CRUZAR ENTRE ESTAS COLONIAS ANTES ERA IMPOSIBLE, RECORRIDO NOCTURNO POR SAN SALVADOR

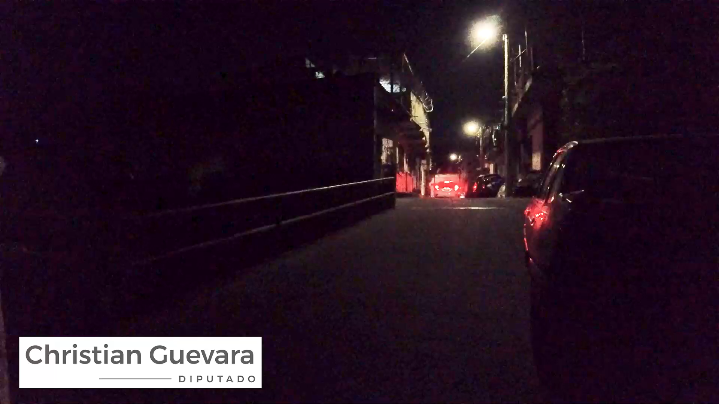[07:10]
Estos son los pasajes Los Ángeles, desde la comunidad Prado. Ajá, entonces aquí ya era MS, ¿va? Sí.